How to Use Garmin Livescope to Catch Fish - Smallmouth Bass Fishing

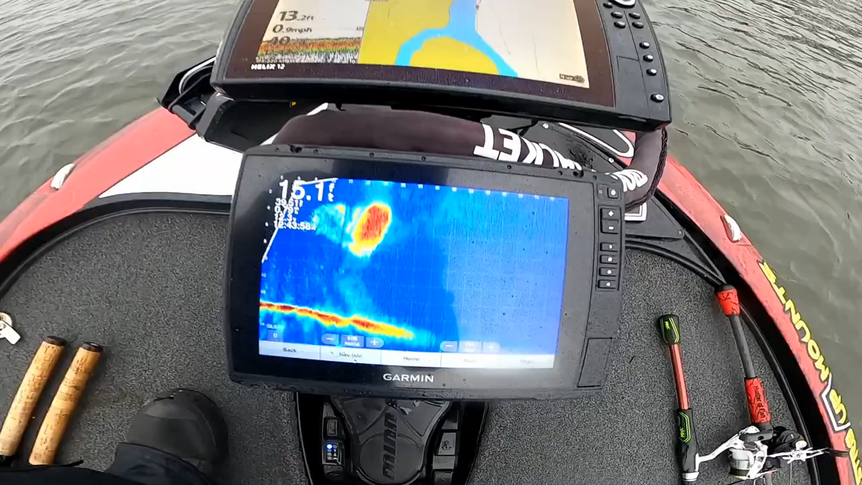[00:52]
big ball shad that's exactly what you're looking for and there was a bass you can see right right there bass kind of hanging out
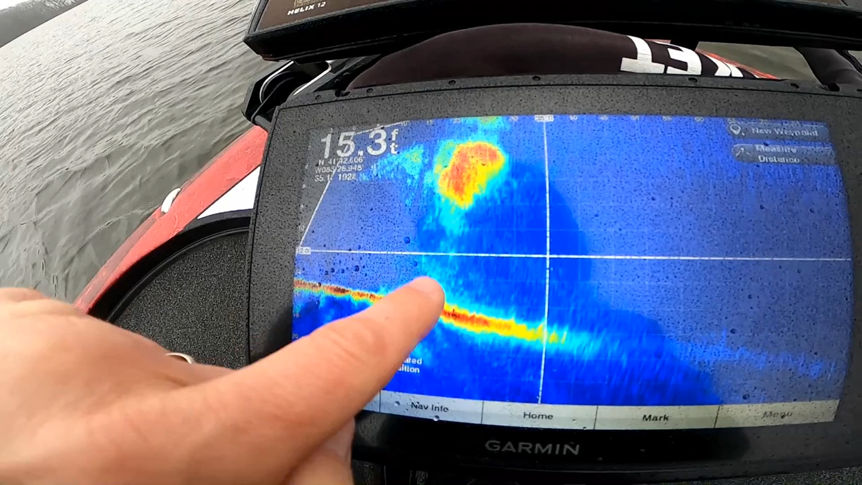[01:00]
On screen: depth 15.3 ft
underneath of it if you find a shad you're gonna find some bass i flip to it there we go
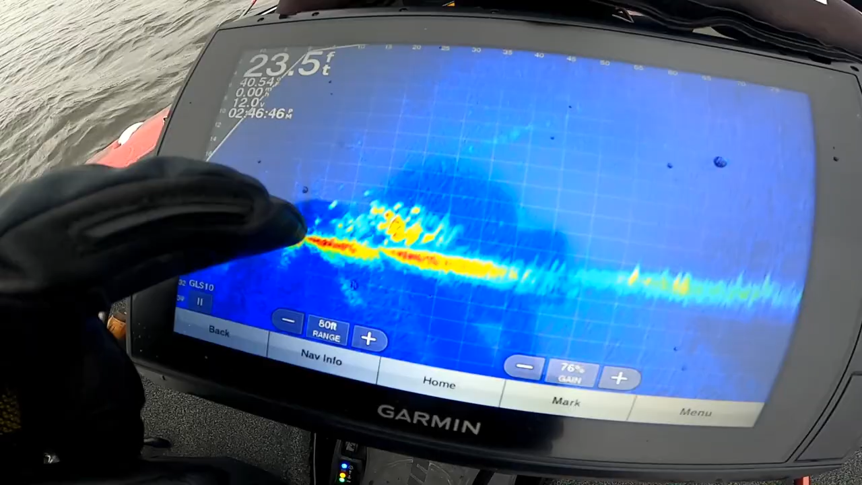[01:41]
On screen: depth 23.5 ft
bait you see where the troll motor's facing those out to the right get
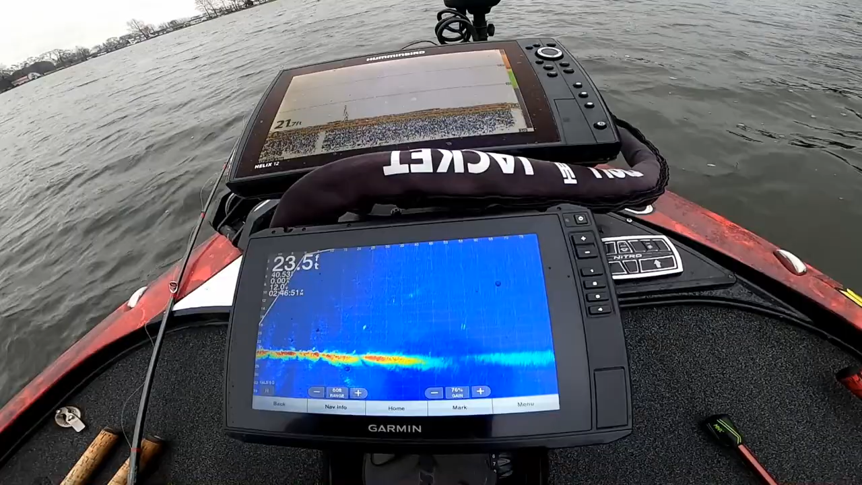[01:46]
right here in the center move for us these are little bass i mean we're
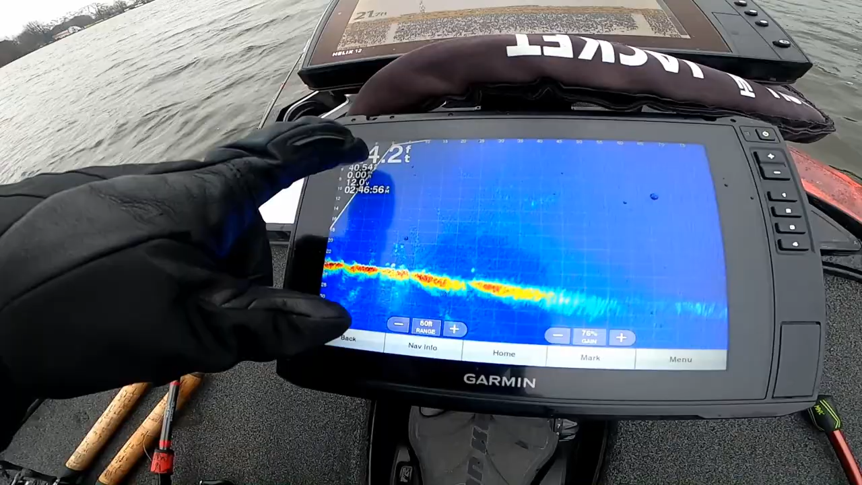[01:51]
24 foot deep here those are past moving around it is not a very fast bike today being winter in a water temp and you can see the water temp it's very cold
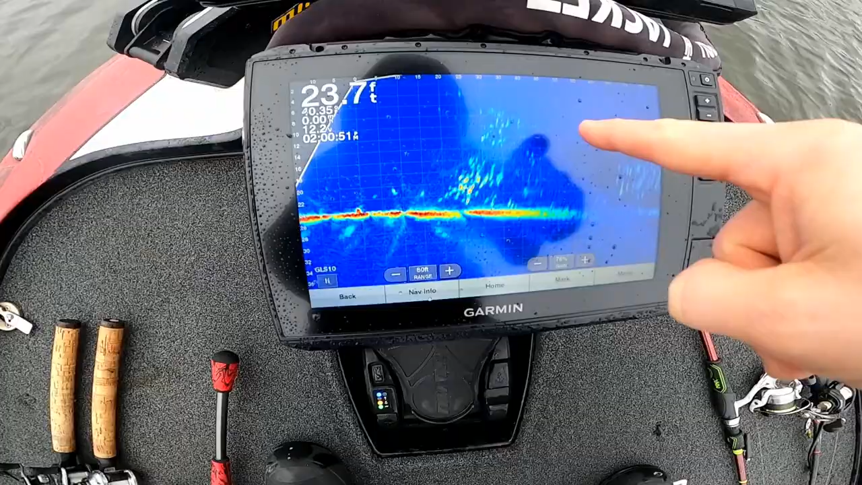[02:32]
On screen: depth 23.7 ft
big big excuse me ball of shad and that's through there
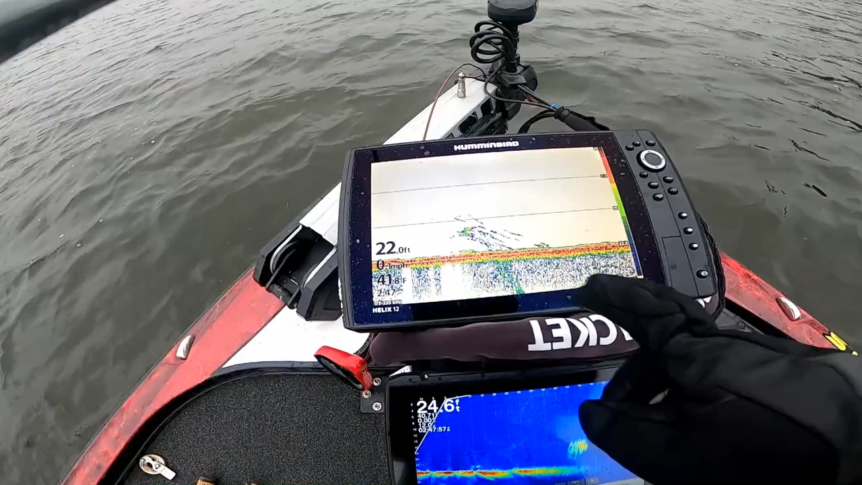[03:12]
we're seeing this under there that's got to be a bass underneath that bait see
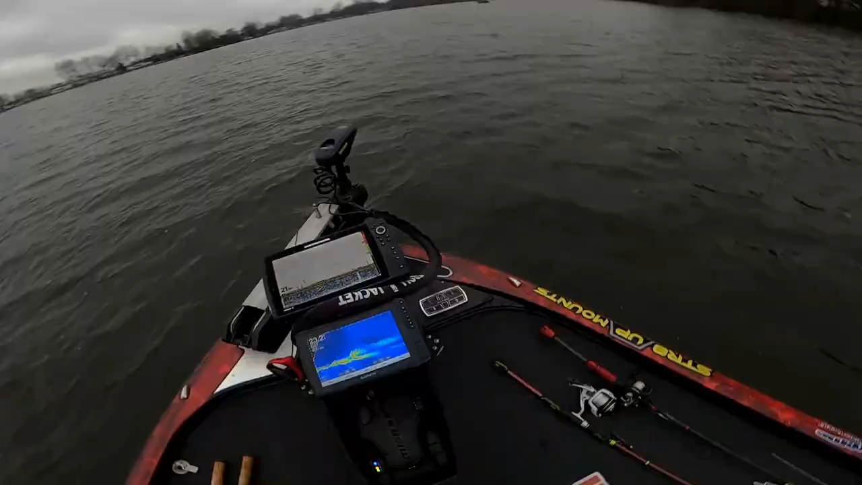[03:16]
where that trolling mower's pointing and now look all that down there now we've been spot we've been spot locked here for i don't know 30 minutes and it hadn't
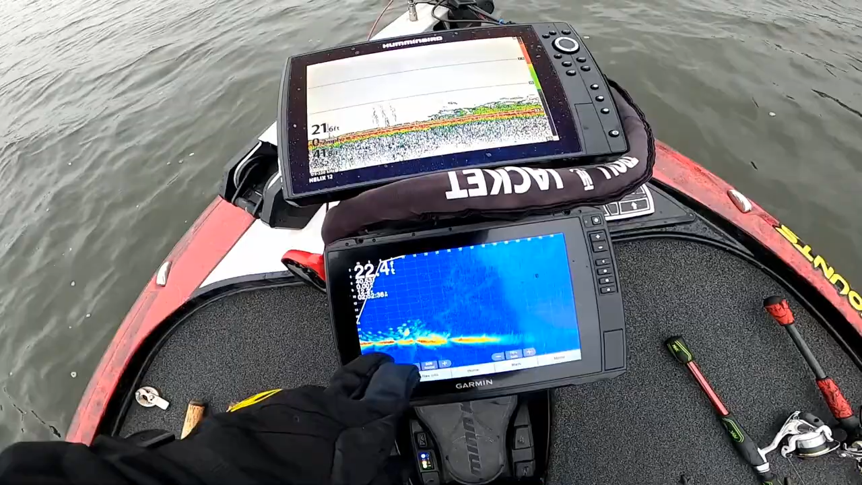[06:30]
them move see them move like that little swimming and they've actually yeah they're coming right up underneath of us so now they're swimming away from us
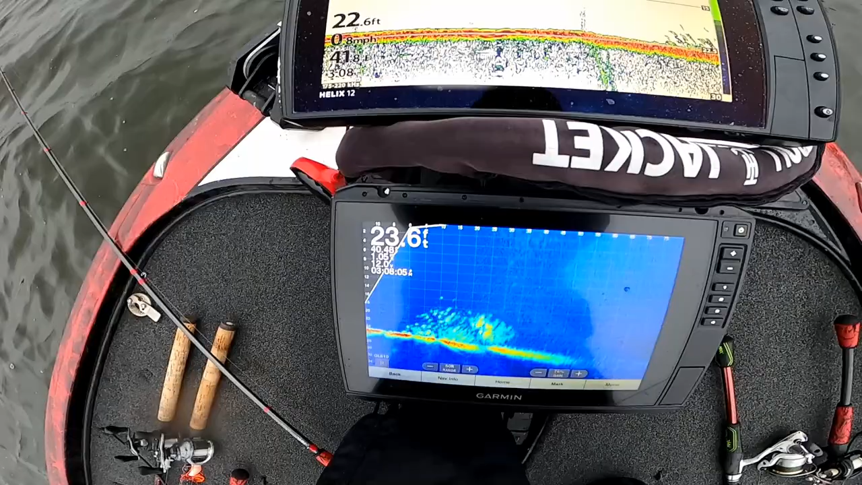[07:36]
and there they start showing up right underneath